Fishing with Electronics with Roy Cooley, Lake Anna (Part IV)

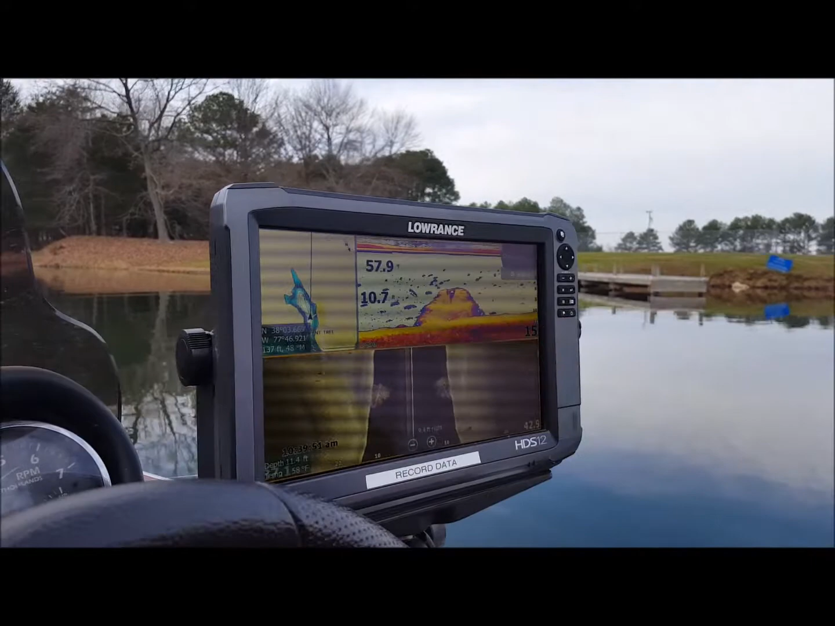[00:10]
what you have that's what that tree looks like but that's what it really is if you take a look at that spot right there you can actually see that's a cedar tree if that's the trunk
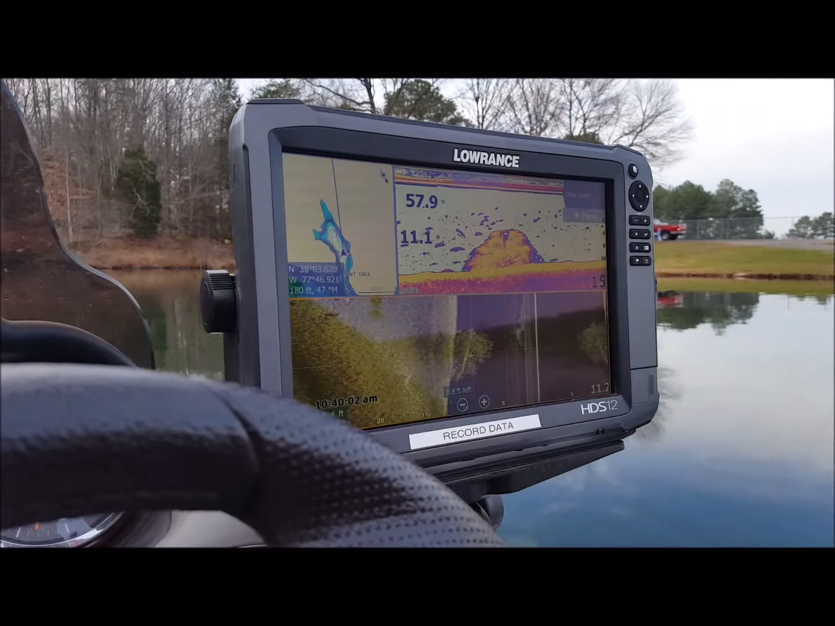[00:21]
in the middle of it now if you look at this it just looks like a big blob you can't really tell what it is but as we go back out
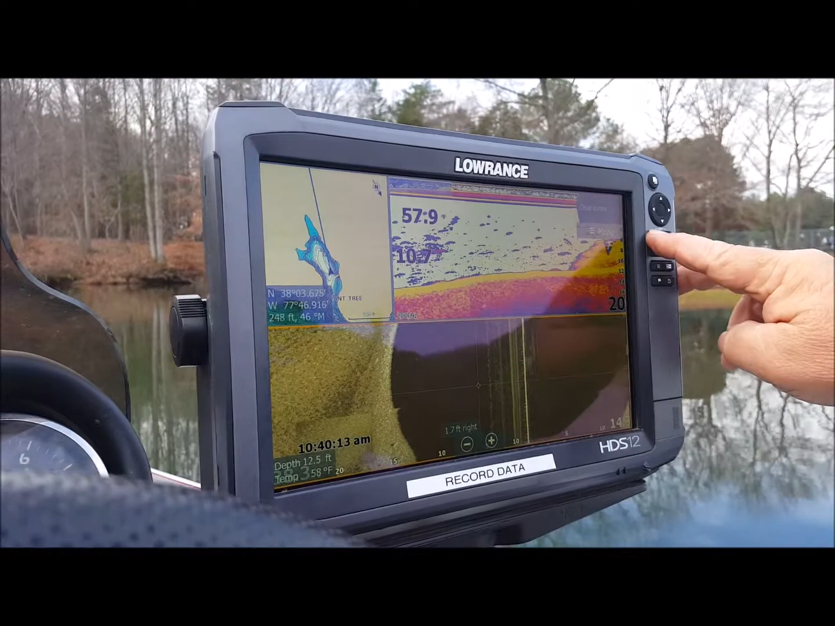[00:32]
On screen: depth 12.5 ft, water 58°F
there's a little brush pile right there that somebody put down for bass fishing
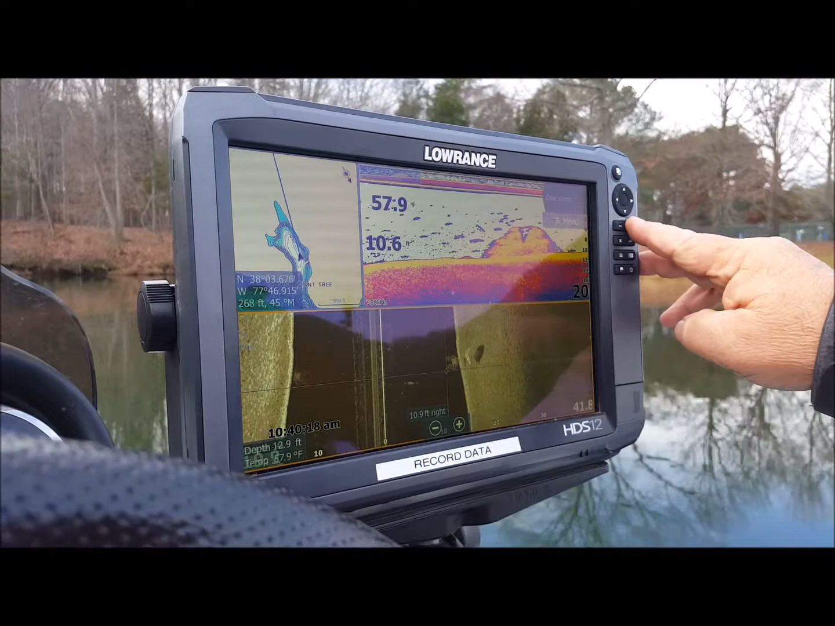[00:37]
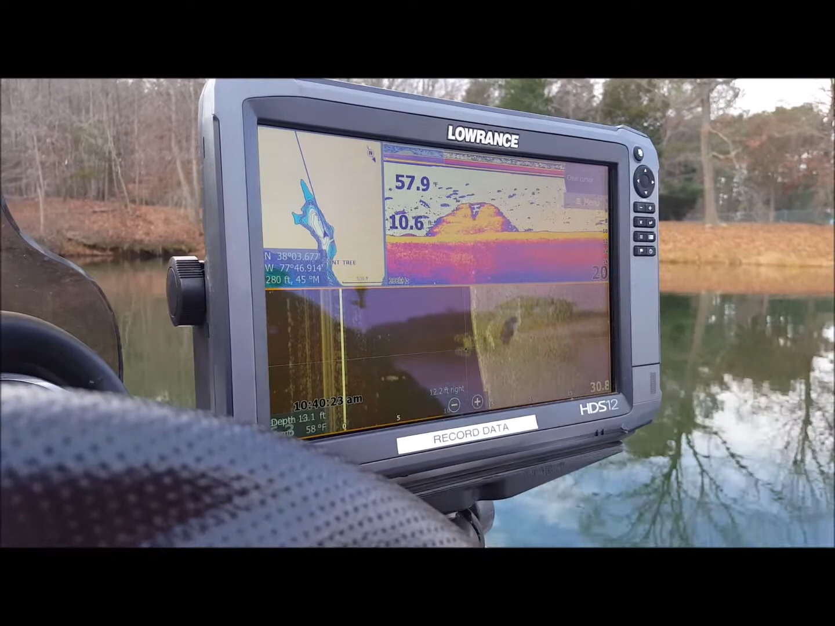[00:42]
On screen: depth 13.1 ft, water 58°F
you can see the difference between the two that right now see the white
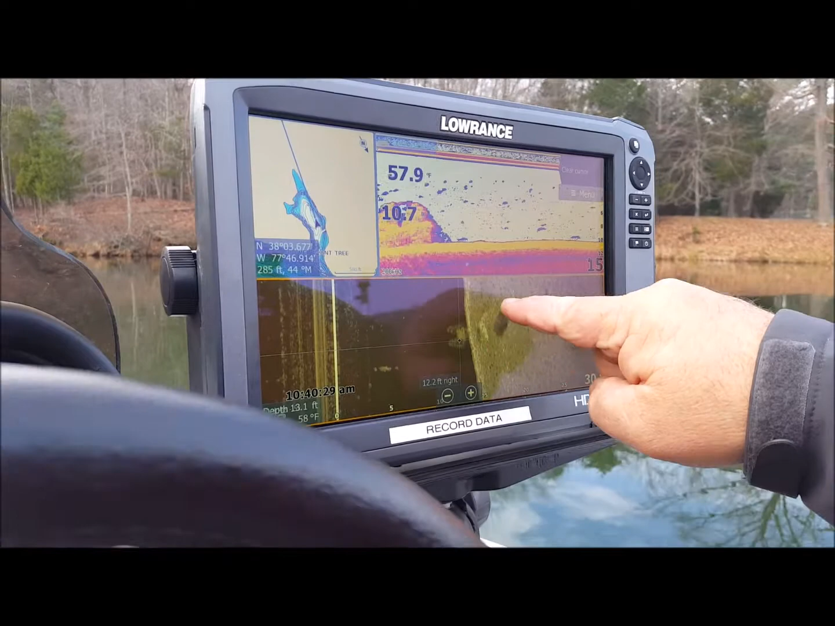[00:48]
On screen: depth 13.1 ft, water 58°F
there and that little shadow that's a ball of bait that's
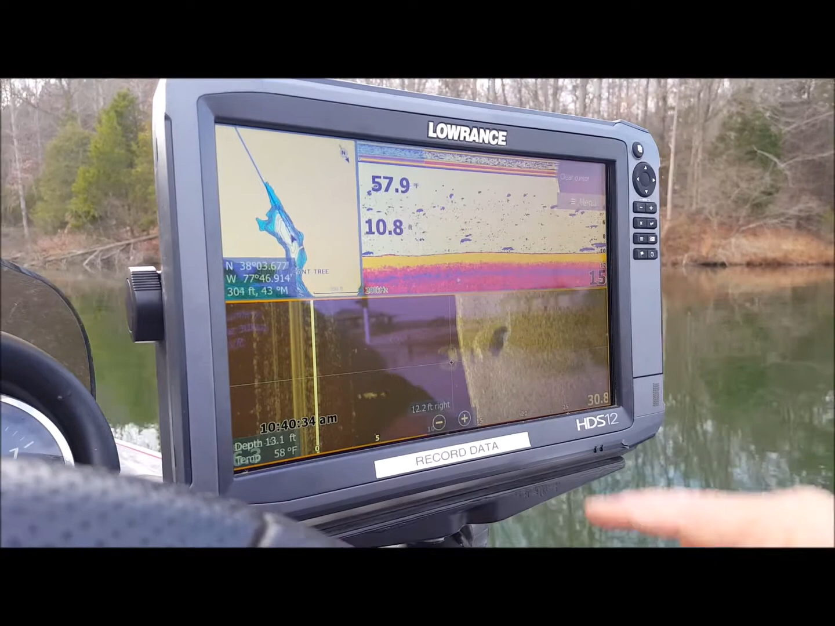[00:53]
what that is they're suspended off the bottom that's how you can why you can see the shadow behind them and
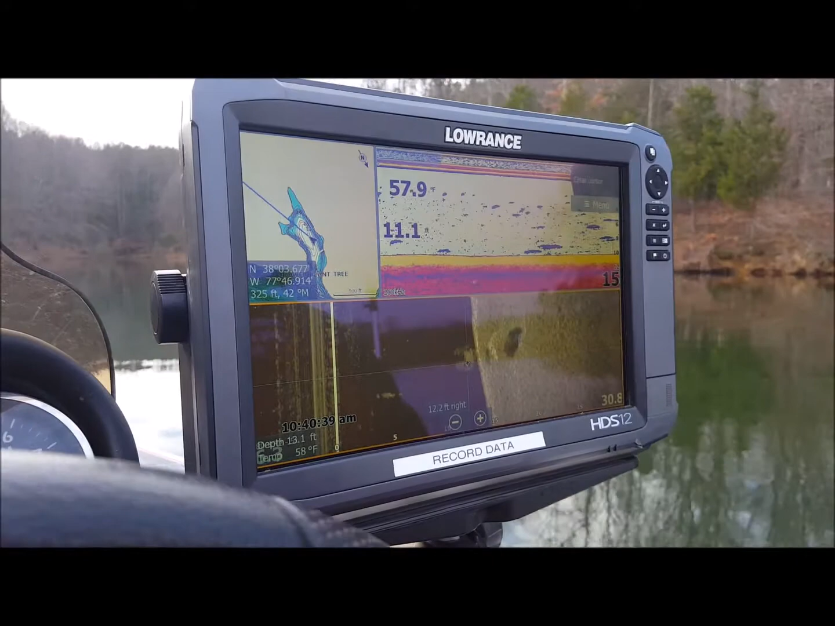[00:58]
they're probably relating to that piece of structure
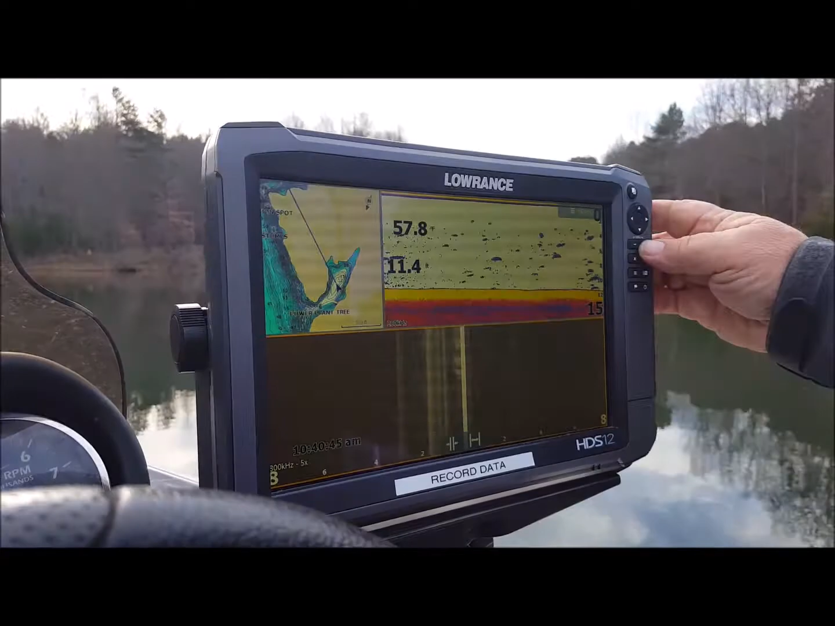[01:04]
your scan is like a flashlight you see shadows on the other side so any once you see a piece of structure that you like